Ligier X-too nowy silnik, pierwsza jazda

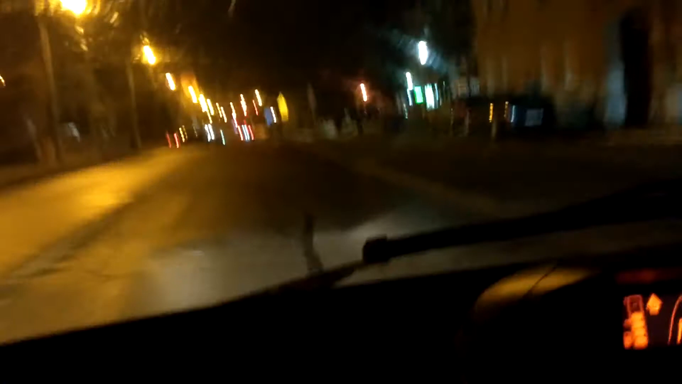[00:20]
niestety jest głośno cały czas mam wrażenie, że jest mimo wszystko trochę cisza jak w tamtym nie wiem, jak nie będzie słuchać zobaczymy ale tych wibracji no nie da się tak naprawdę tutaj z tego samochodu wyporzenić
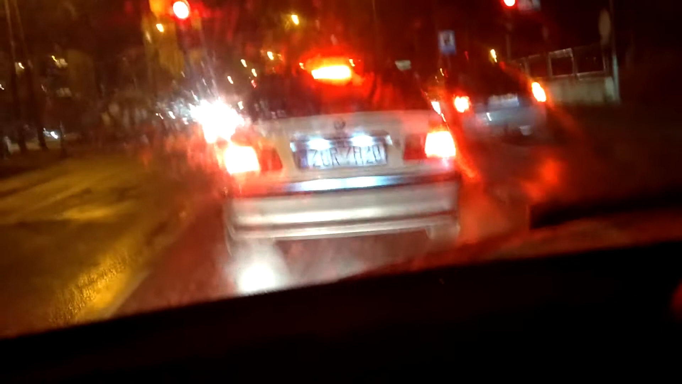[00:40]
no zaraz tutaj zobaczycie jak to się trzeba jest w spytu nie umyta bo samochód stał muszę jakoś my nie podjechać
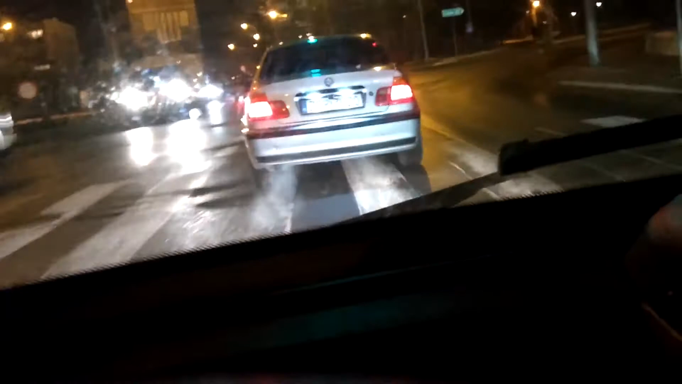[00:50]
zobaczcie jak to się po prostu w ruchu takim typu pomilskim jedzie no dążę normalnie ze samochodami także